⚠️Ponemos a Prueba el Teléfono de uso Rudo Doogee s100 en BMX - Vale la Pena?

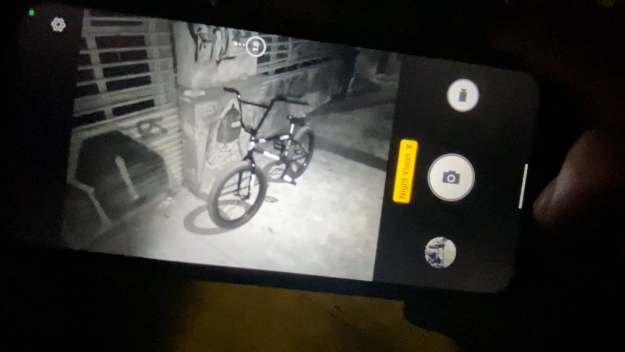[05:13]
que chequen la cámara nocturna el enfoque es bastante bueno bueno amigos no sé ustedes pero el concepto de tener una